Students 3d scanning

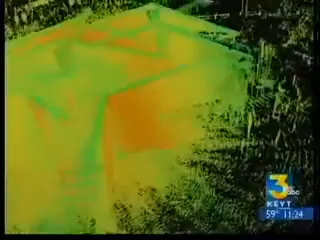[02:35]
The technology even creates pictures like this one of a historic mill in Solvang.